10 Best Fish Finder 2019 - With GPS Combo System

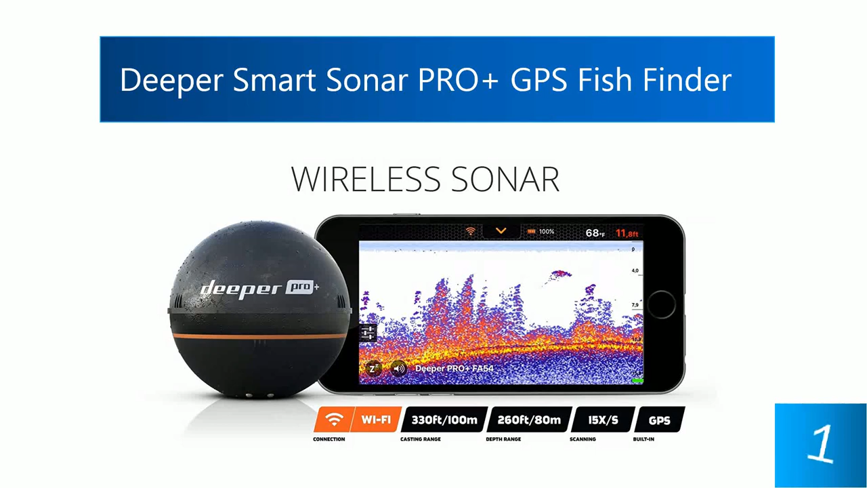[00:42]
This fish finder comes with a built-in GPS and connects to comfortable devices using Wi-Fi.
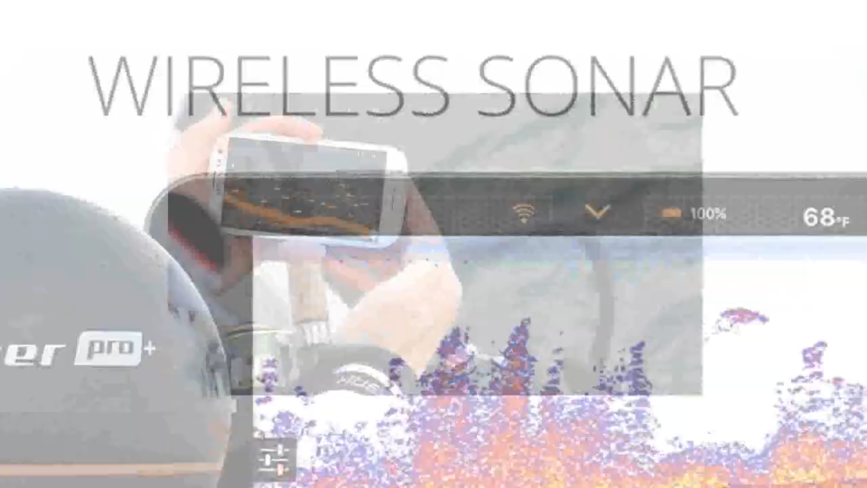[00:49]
On screen: water 68°F
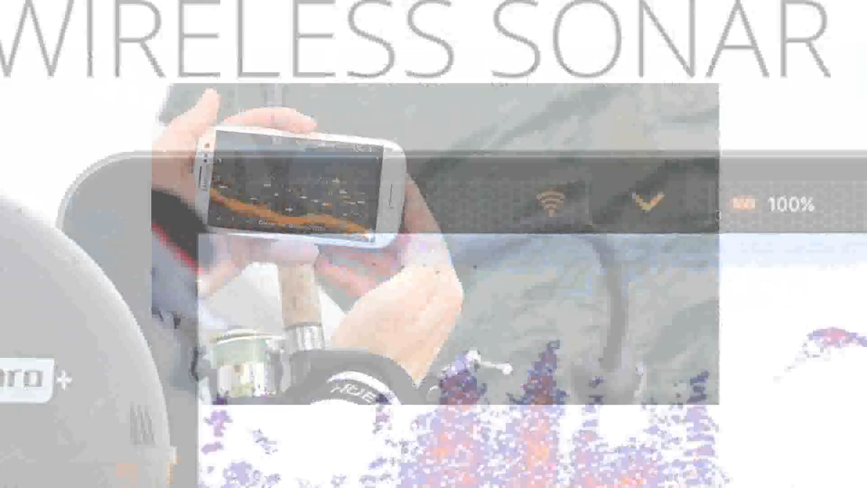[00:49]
It has a large casting range with excellent connectivity.
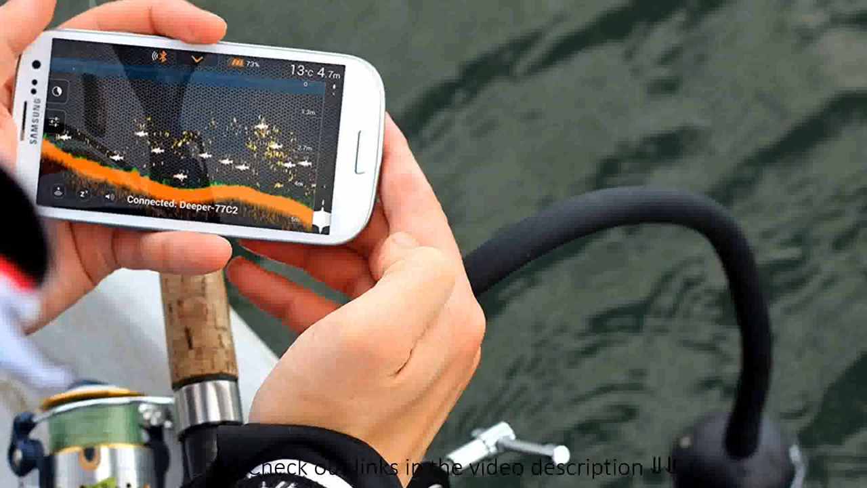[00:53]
On screen: depth 4.7 m, water 13°C
It is suitable for ice, boat, kayak, and shore fishing, which makes it quite versatile. It provides excellent data from scans of up to 260 feet.
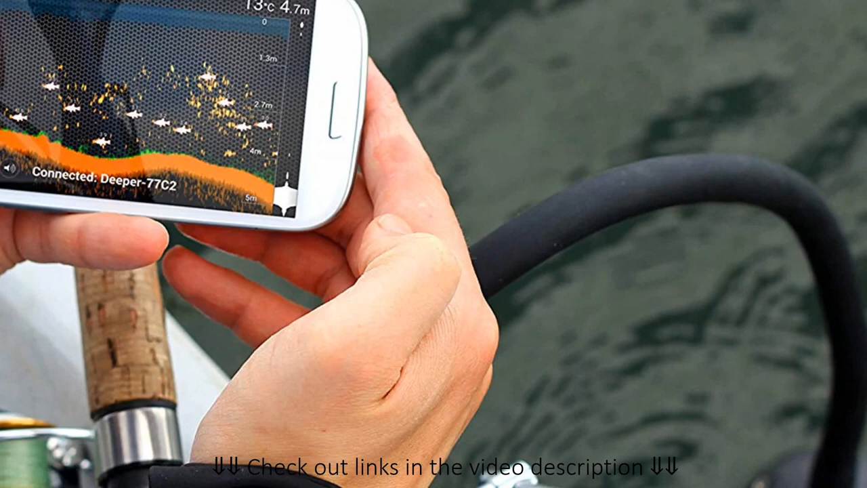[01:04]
On screen: depth 4.7 m
In depth with vegetation, fish, and structure identification. A common problem which users experience with this device is with the connection.